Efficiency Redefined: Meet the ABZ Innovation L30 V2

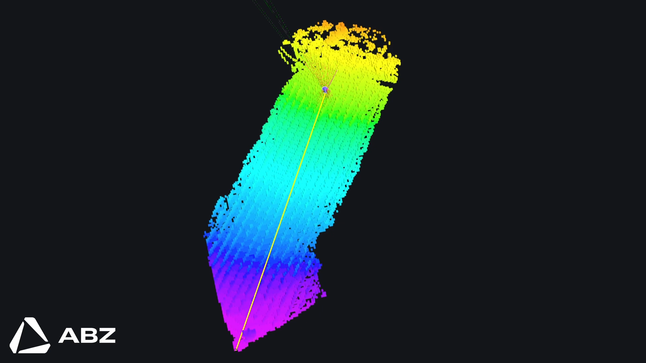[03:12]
Think of it as giving the drone superhuman situational awareness. It can detect and avoid obstacles up to 30 meters away,